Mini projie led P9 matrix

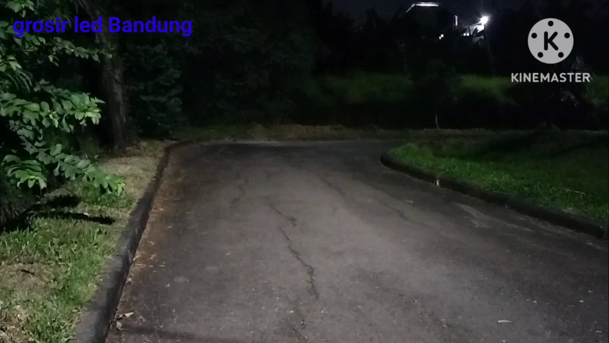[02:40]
guys seperti apa ini cahaya lobeamnya cahayanya flat cahayanya flat atau flat lobeamnya ibeamnya laser ini total outputnya 50 watt ini cahaya bisa jalanan di saat terang ya guys ya lampu komplek ini lobeamnya